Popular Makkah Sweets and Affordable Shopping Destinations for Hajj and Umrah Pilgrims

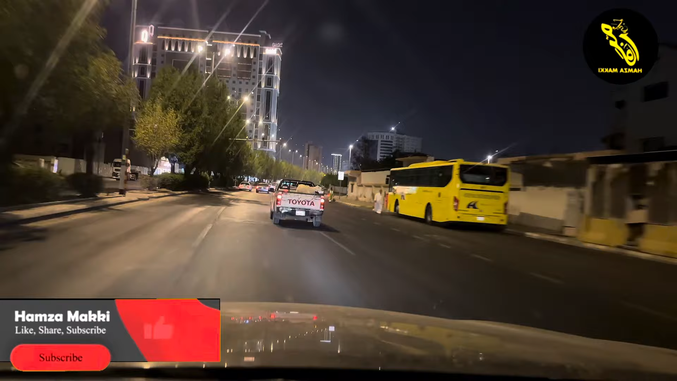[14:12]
पुरानी जो है मोहल्ले घर जो है वो भी आप लोगों के साथ शेयर करते हुए अल्लाह ताला।
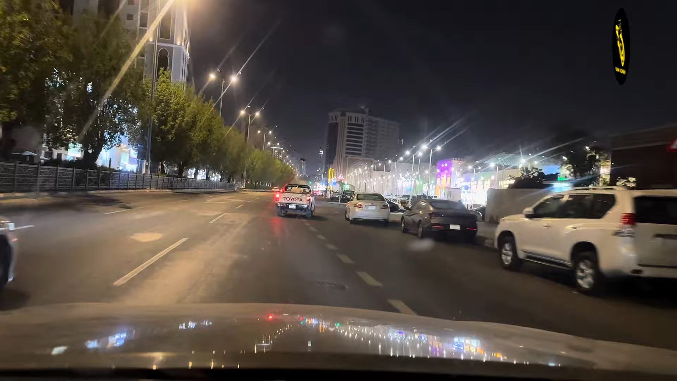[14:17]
और ये देखिए ये नया मॉल बना हुआ है अंजुम मॉल भाई, अंजुम मॉल ये देखें,
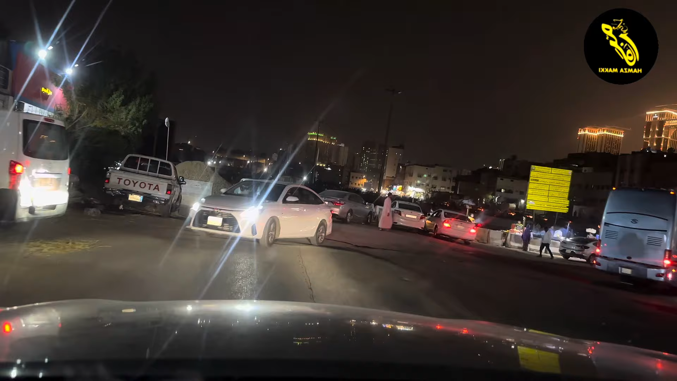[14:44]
और सामने देखें मोहल्ला जो है, यहाँ पर अक्सरियत जो कि अफ्रीकन हमारे भाई रहते हैं इस तरफ चले इस तरफ से थोड़ा सा आप लोगों को विज़िट भी करा देते हैं भाई।